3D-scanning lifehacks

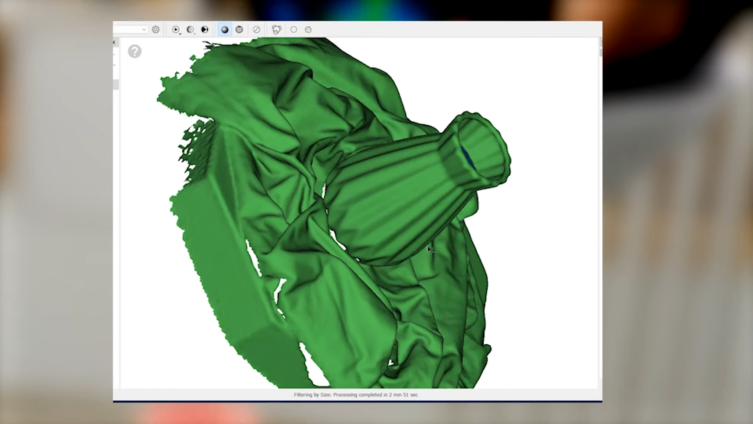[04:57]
The problem of separation of the model also occurs when scanning on a table or floor,
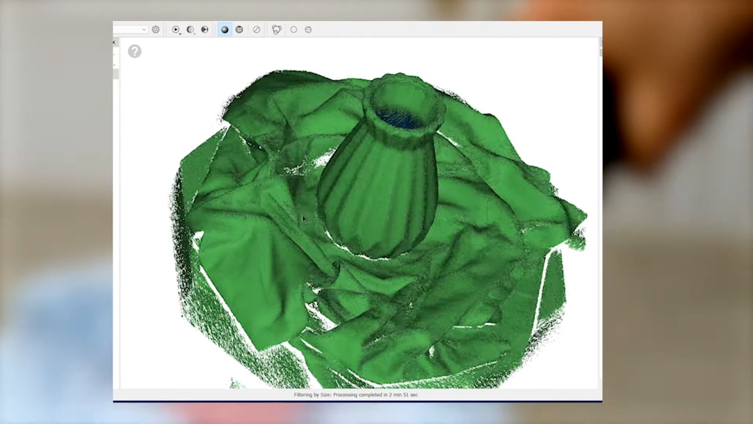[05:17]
In the case of additional geometry, this approach may lead to cutting off useful data.
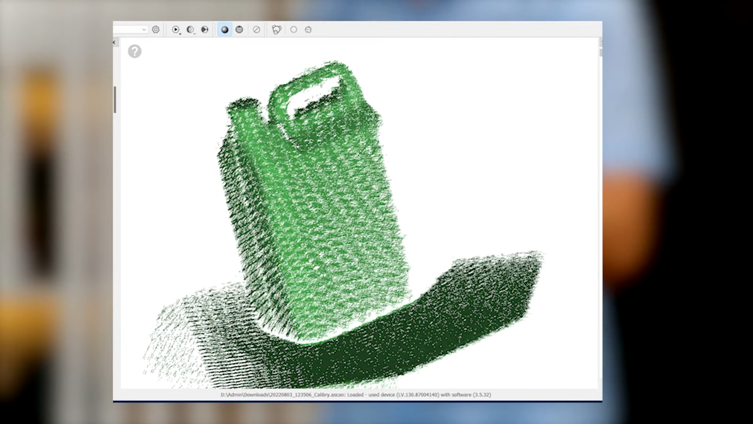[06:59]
thereby making the data more diverse and the point cloud more uniformly dense.
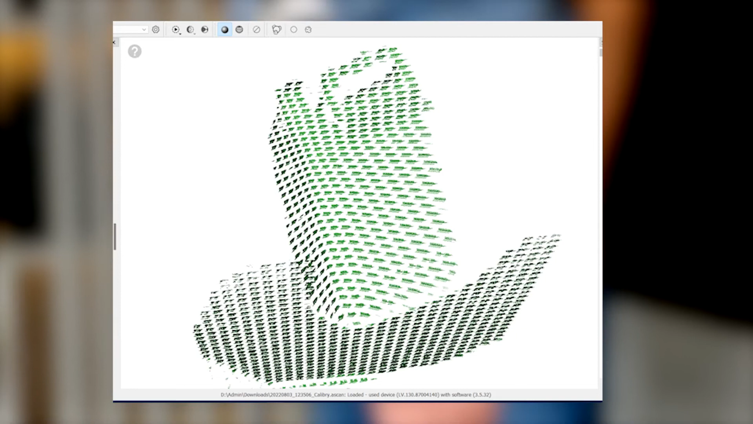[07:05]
If you hold the scanner in one position, it will capture the same data over and over again.
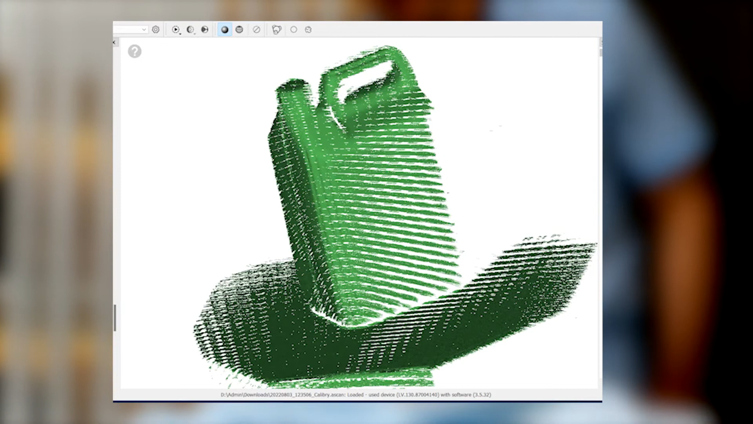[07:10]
This increases the size of the scan and the processing time, giving no new information.
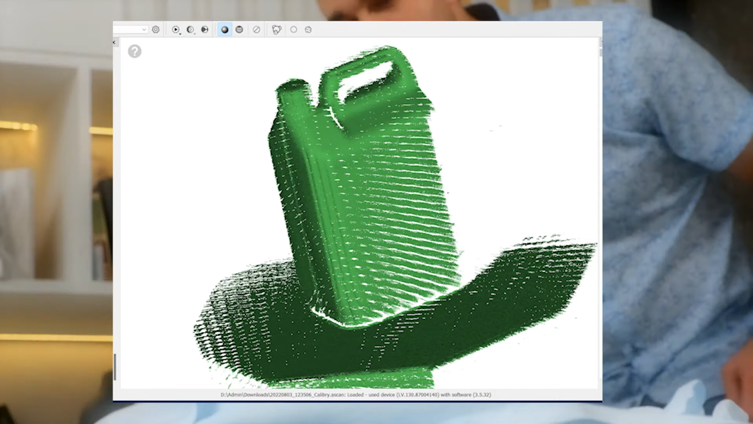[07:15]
The more varied your data is, the better the result will be. A single frame looks like this.
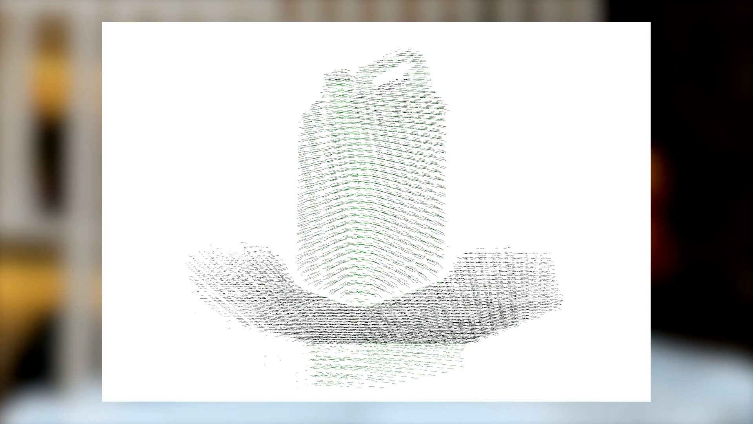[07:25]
Here are how a few frames look like when the scanner is in a constant position.
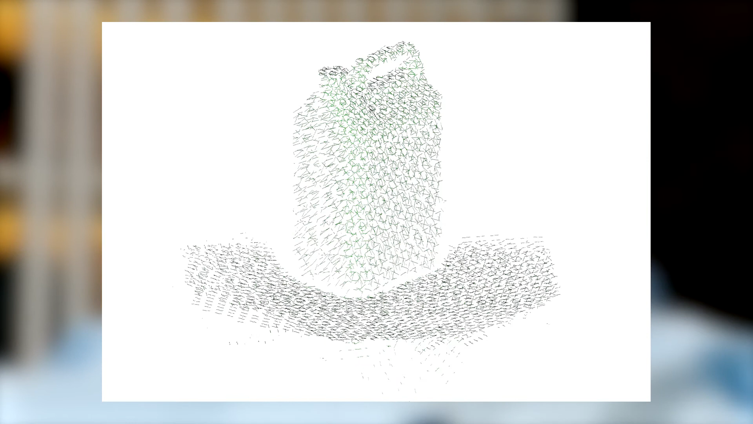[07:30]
The same number of frames, but the scanner was rotated. Life hack number six.
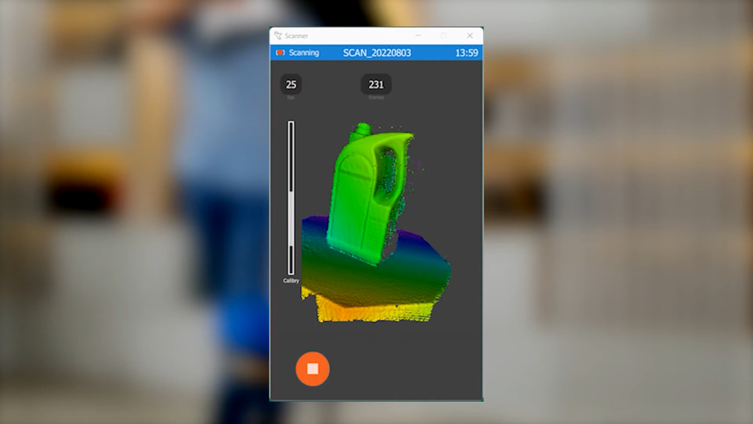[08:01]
This value is called FPS and can range from 10 to 35 frames per second.
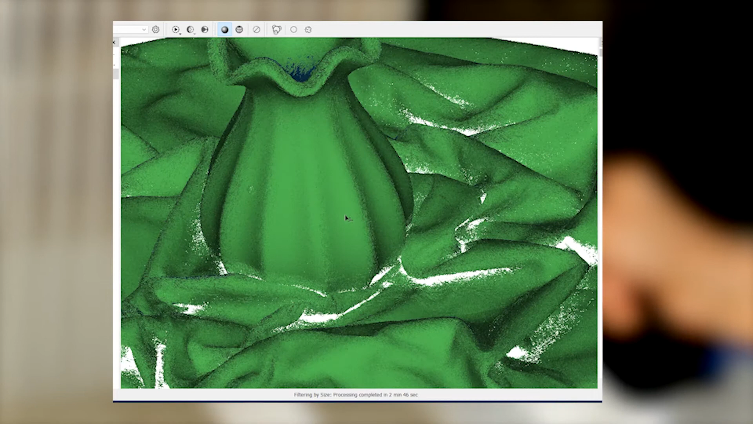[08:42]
Dense and even. A proper 3D scan usually contains 2000 to
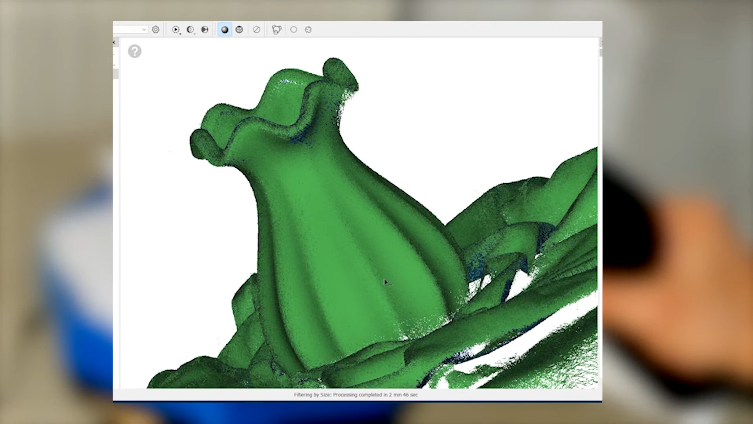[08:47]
3500 frames depending on the complexity of the object.